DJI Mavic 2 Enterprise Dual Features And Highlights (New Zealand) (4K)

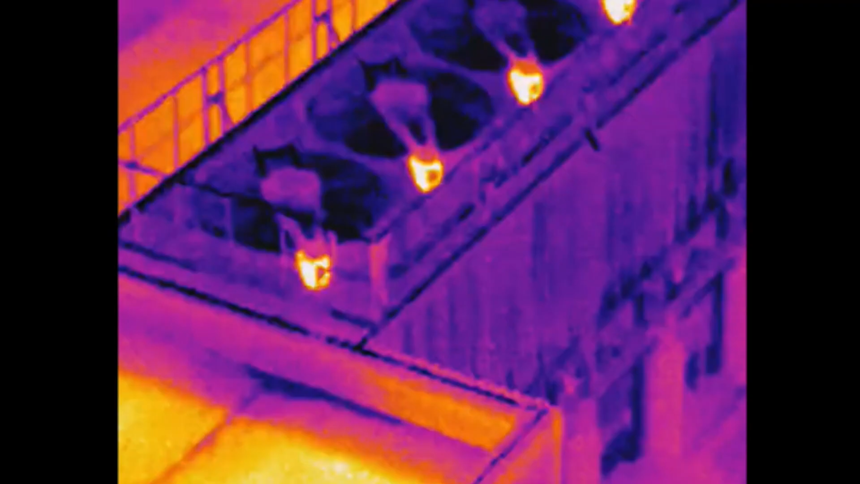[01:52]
Thermal imaging is used in a wide variety of industries,
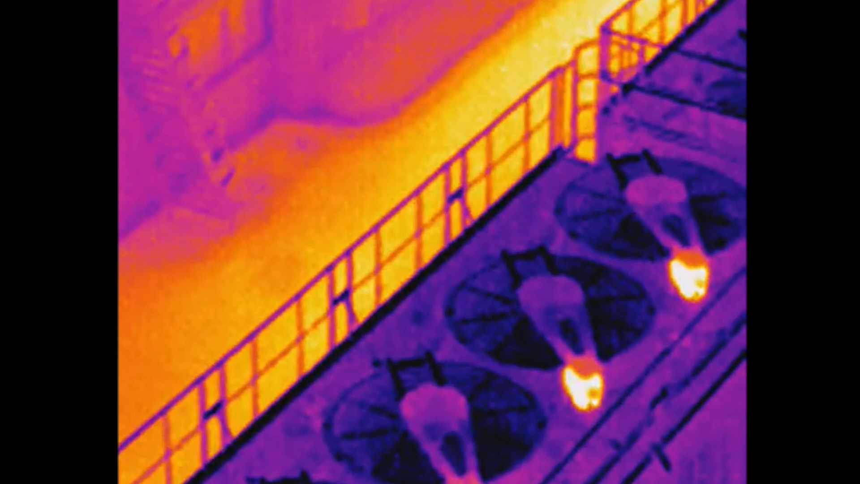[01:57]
all the way from fire service and police, but also through to civil defence, and then solar roof installers,
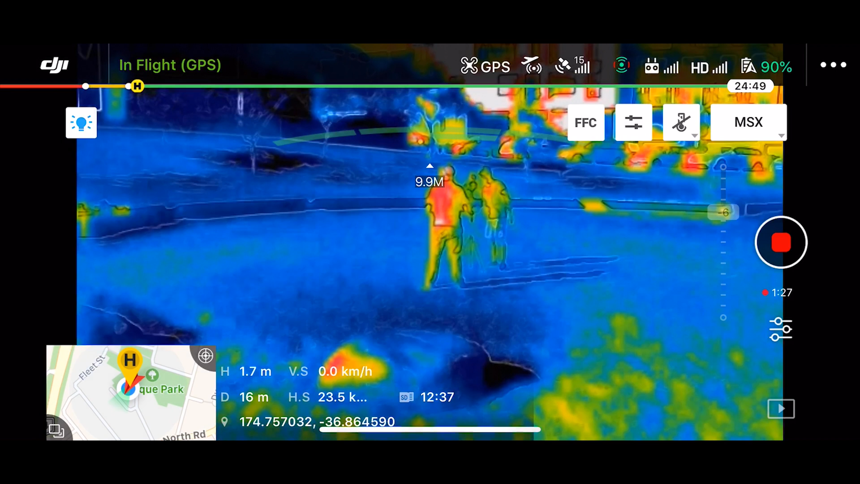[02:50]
You can either leverage the standard 12 megapixel camera, viewing video just as you would with any other drone, or you can view pure thermal information from the thermal sensor.
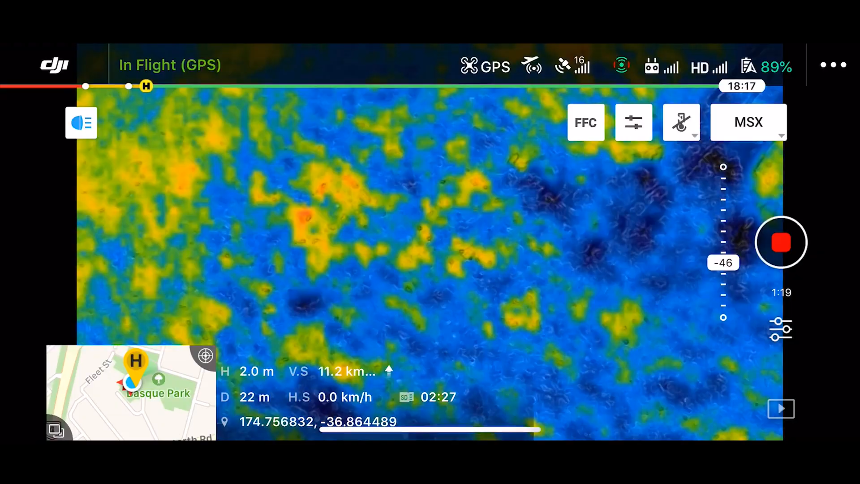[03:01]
There is also a hybrid mode called MSX mode. In this mode, it looks for contrast in the vision sensor, and overlays this onto the thermal sensor.
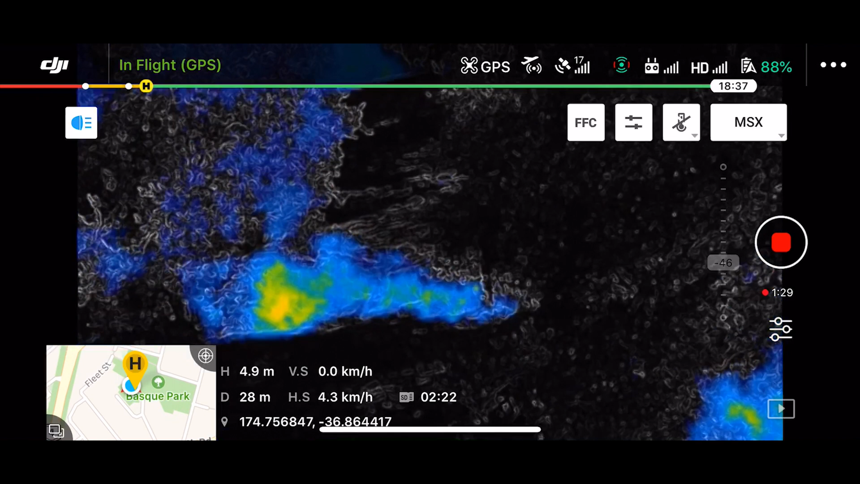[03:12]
This means that the images, whilst a thermal image, have defined edges, making it a lot easier to identify your subject material.
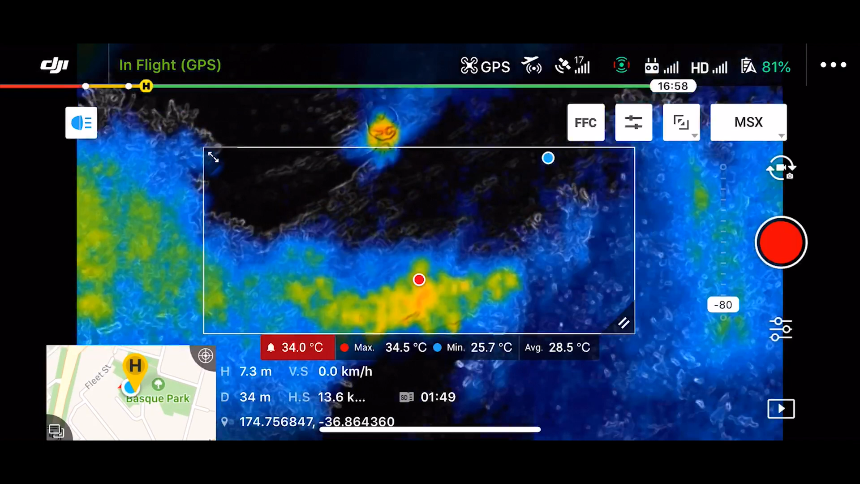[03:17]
On screen: max 34.5°C, min 25.7°C
As with any other drone, GPS time and date information is recorded with photos and videos.
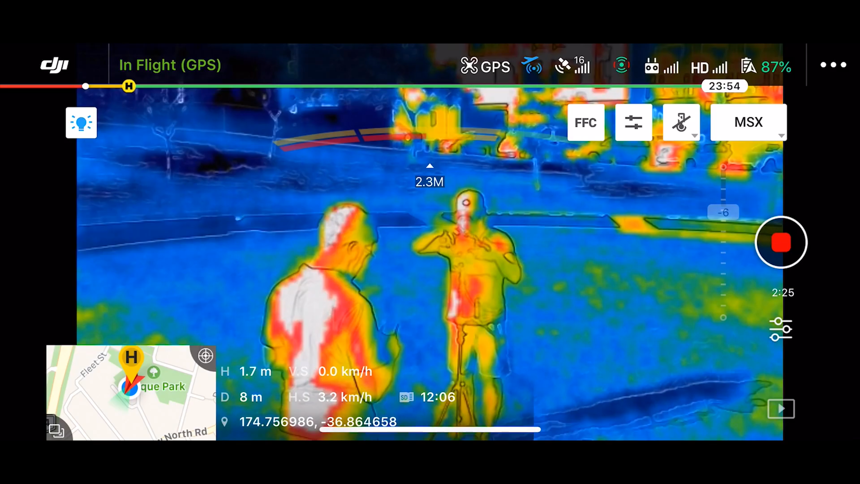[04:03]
and the obstacle avoidance means that it's nice and safe to use in scenarios where it might be difficult to spot obstacles.